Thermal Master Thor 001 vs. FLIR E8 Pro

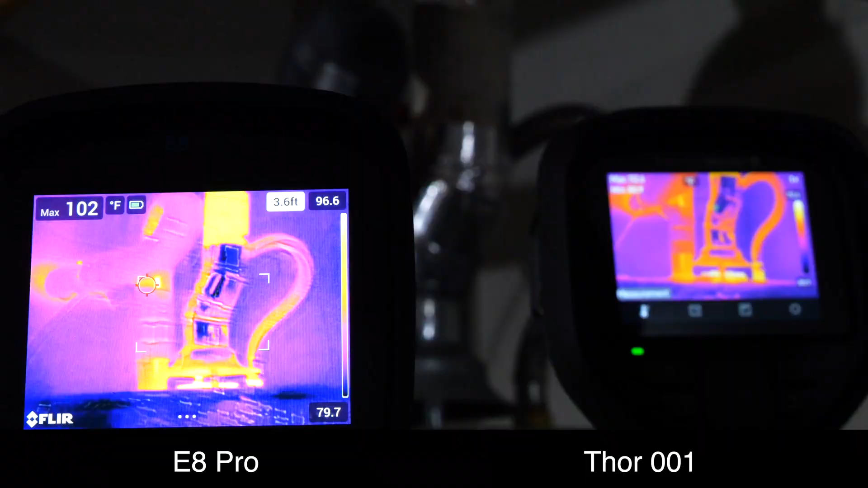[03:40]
On screen: max 102°F
Let me take a picture on both of them and we can compare them side by side. The left picture is the Flair E8 Pro. Notice that it only shows the maximum temperature of 102 degrees Fahrenheit. It also mistakenly see that the outlet pipe is the hottest, whereas in reality the hottest spot is at the exhaust vent at the bottom. The Thor 01 shows this correctly where the maximum is 112.6 degrees Fahrenheit. There's a minimum right on that exhaust vent which is likely incorrect because of the reflection. They both have visual image blending turned on and to me the flare actually
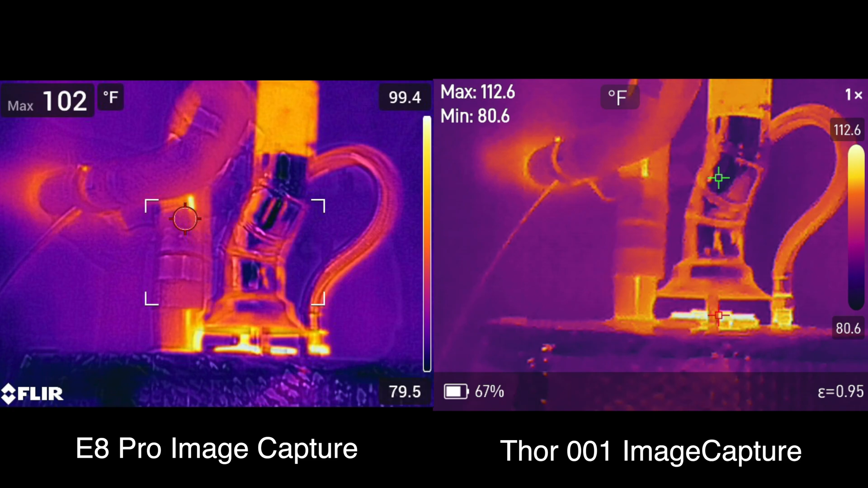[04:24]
has the visual data overlap slightly incorrectly. The steps to match the visual data to the infrared data is kind of not granular enough. So you're kind of looking at a double image whereas on the Thor it seems like you're looking at only one single image.
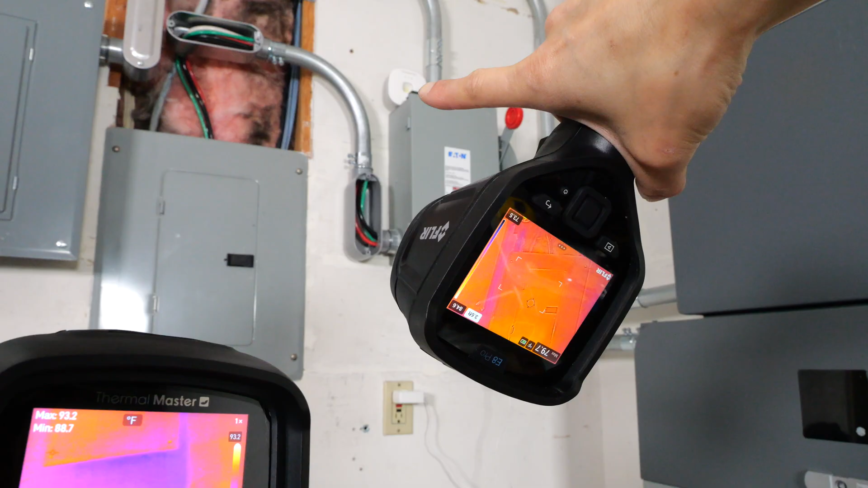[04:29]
I'm going to take a look at this garage door sensor and also the AC adapter right here. You can see that glowing dot in the middle. 95 degrees on the Thor 01, 86.5 on the E8 Pro.
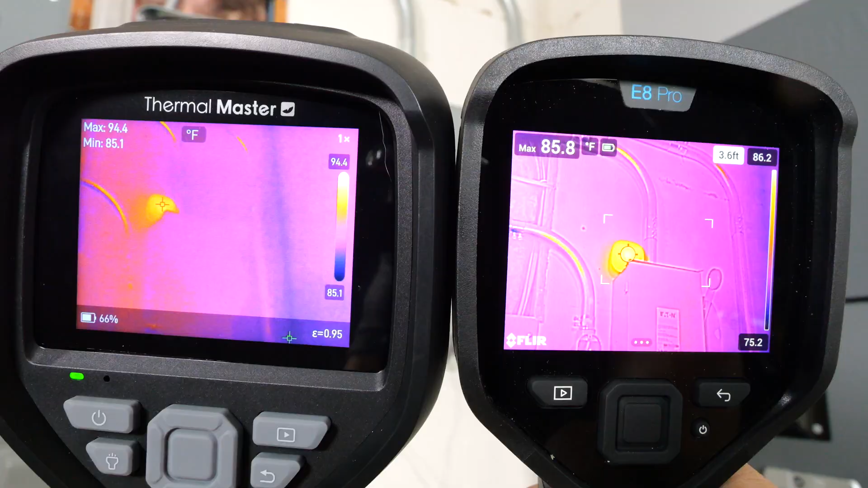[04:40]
On screen: min 85.1°F
Both of them will sense things a little hot. You'll notice that this image on the Thor 01 is not mixed in with visual image.
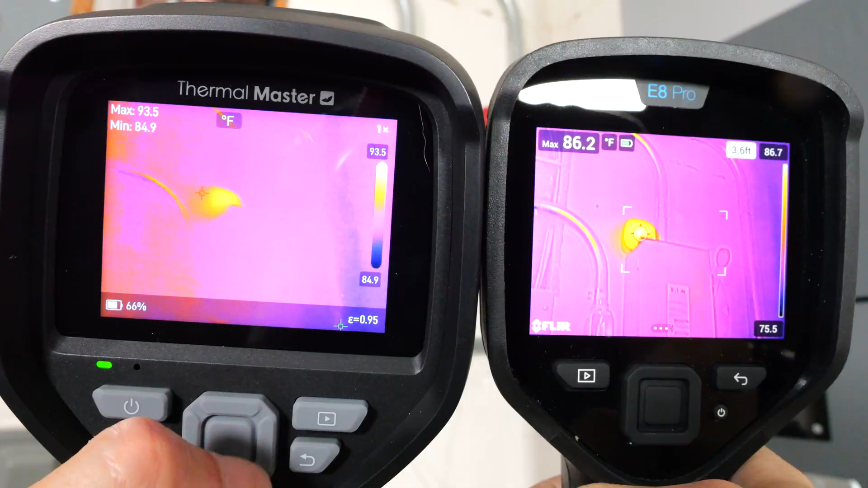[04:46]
On screen: min 84.9°F
We can do that by clicking the center button, go to image mode, change from IR,
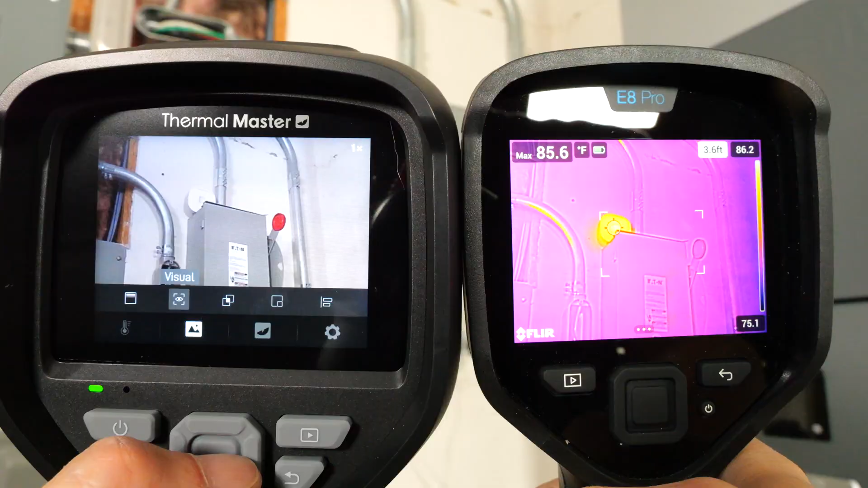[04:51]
On screen: max 85.6°F
visual, fusion, which is not exactly the same as the Flair MSX software.
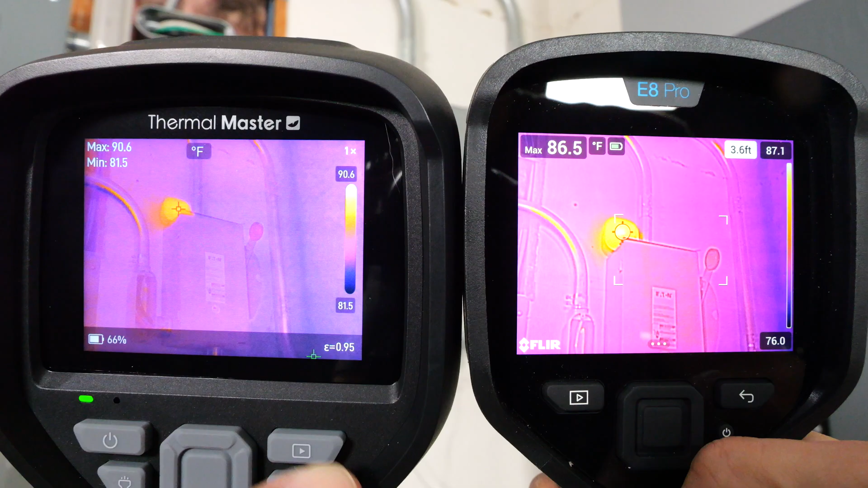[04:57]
On screen: min 81.5°F
You can see a little bit more colors here whereas it's a bit more purple on the E8 Pro.
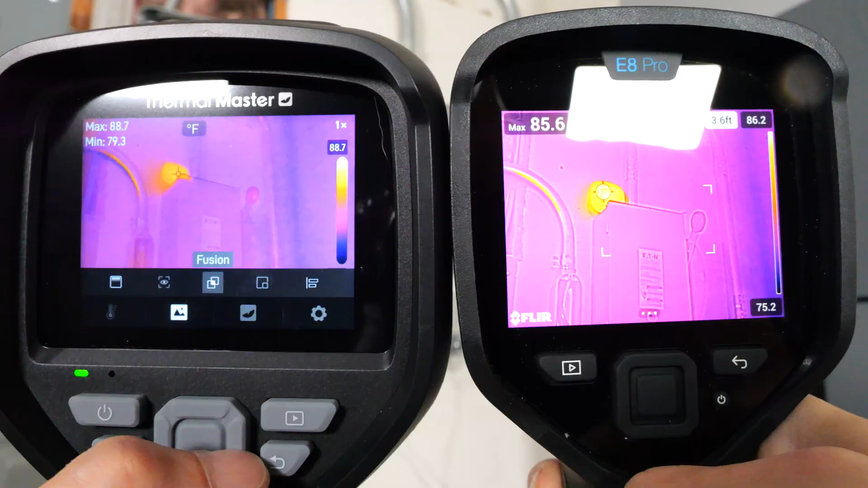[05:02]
On screen: min 79.3°F
The image mode can also go to picture in picture and fusion alignment.
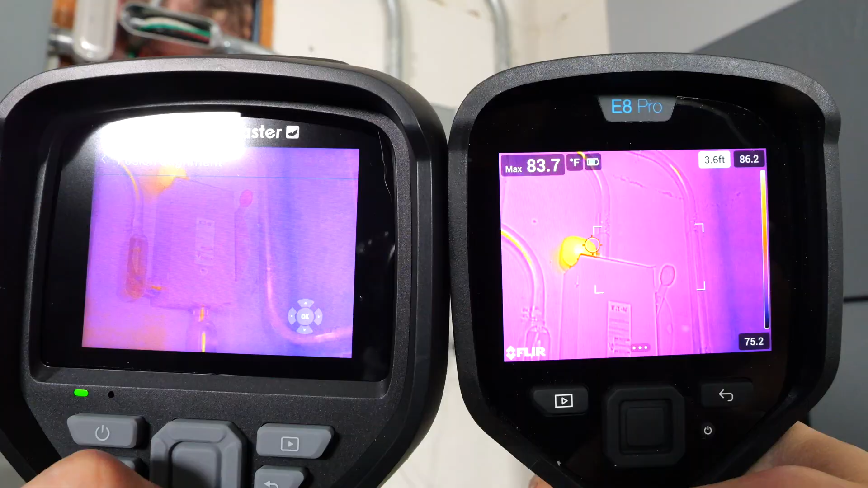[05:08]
On screen: max 83.7°F
This is the same thing as changing the distance. Move it so that the fusion lines up with each other.
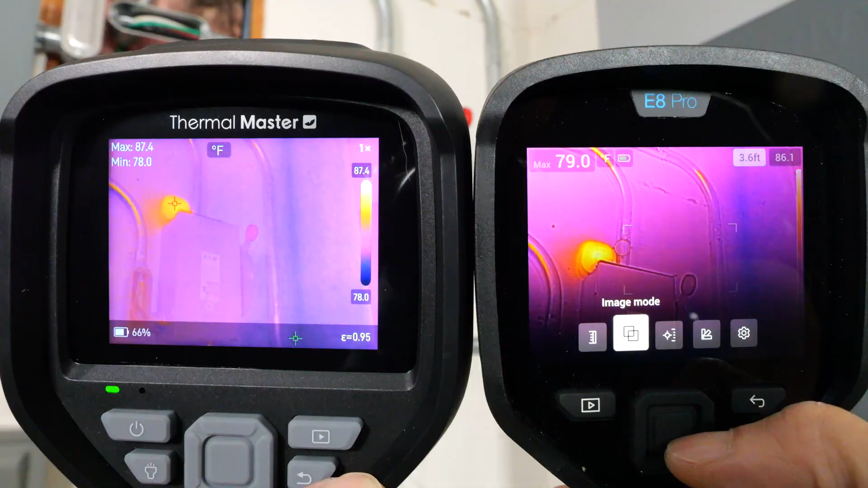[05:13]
On screen: min 78.0°F, scale bottom 78.0°F
The flare also has image modes. Thermal MSX which is basically fusion. Thermal only.
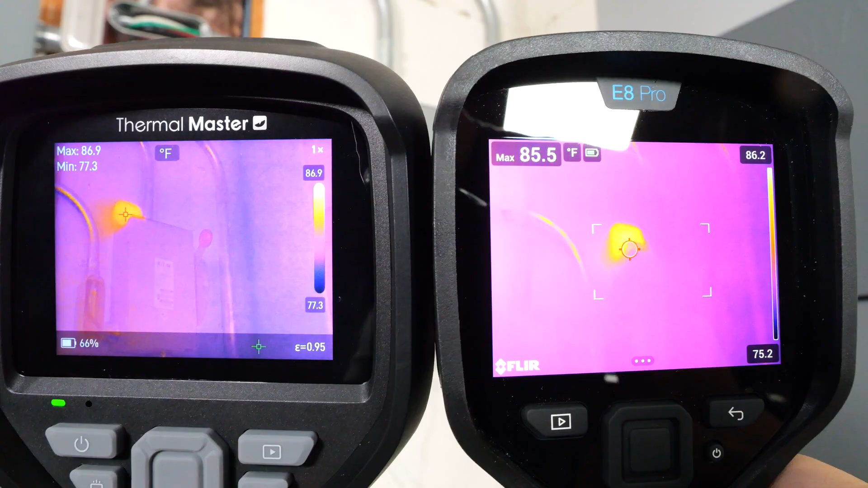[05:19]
On screen: min 77.3°F
So here you can't see the colors or the box outline.
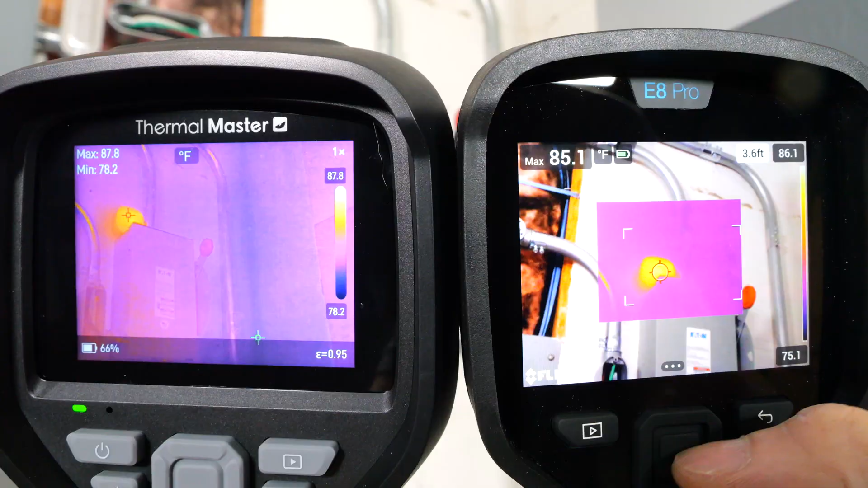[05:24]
On screen: min 78.2°F
It also has picture in picture mode and the digital camera which is just the visual image. So it's the same on both of them.
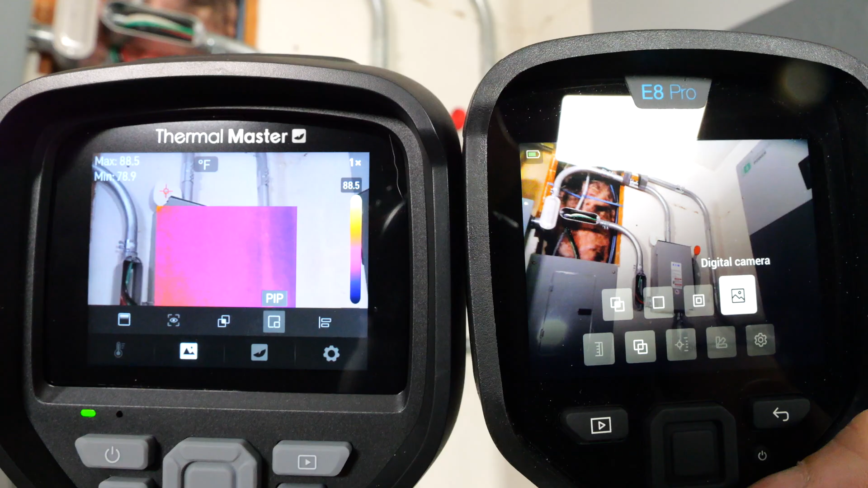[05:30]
Four different modes for the visual. For the measurement modes, I can turn on the center spot, the max and the min all at the same time.
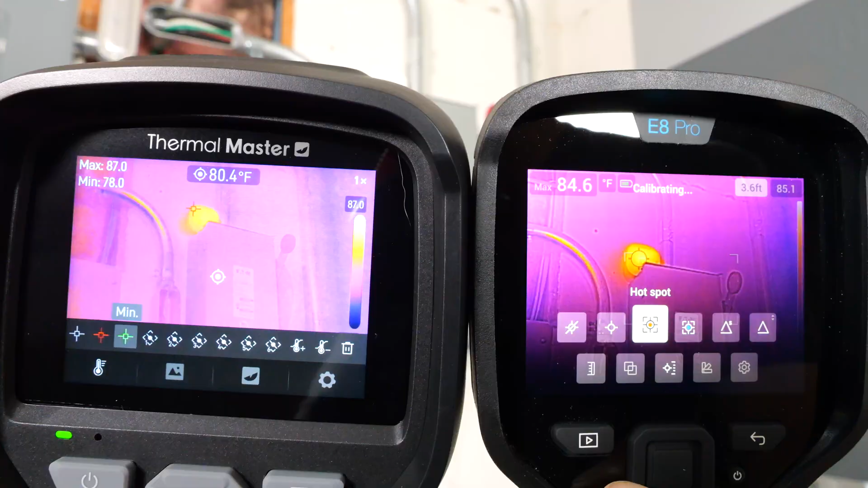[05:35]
On screen: spot 80.4°F, min 78.0°F
The center is here showing the temperature up there in the middle and then there's the max and min on the upper left corner.
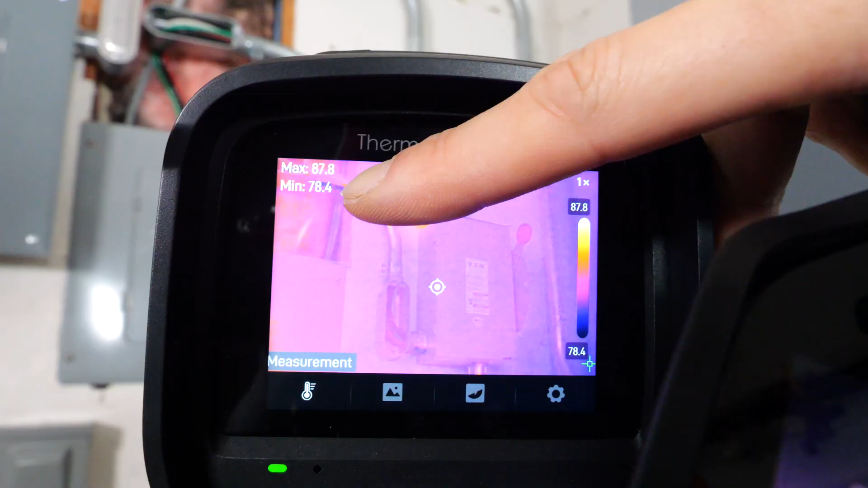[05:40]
For the E8 Pro, you have to select the center spot, hot spot or cold spot but not all three. There is an additional hot spot spot that will show you the maximum within the box.
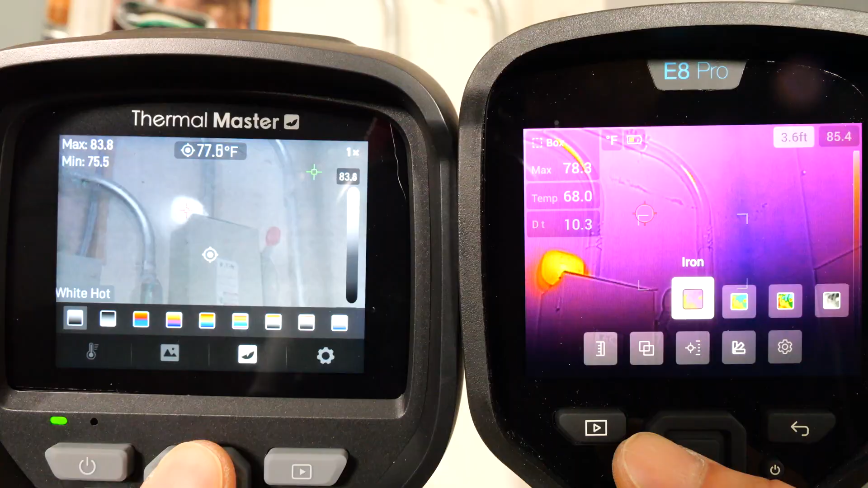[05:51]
Comparing the color palettes that's possible on the Thor 01, you can do white hot, black hot, lava,
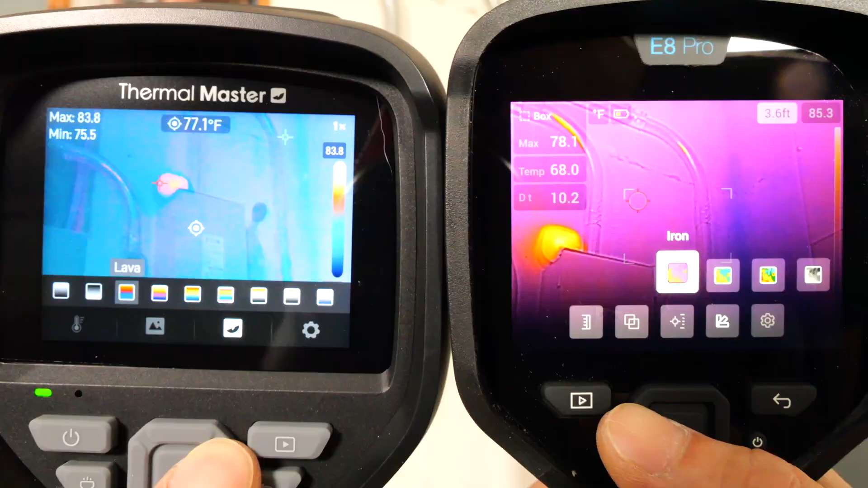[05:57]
On screen: spot 77.1°F
iron, rainbow, rainbow hc, red and gray,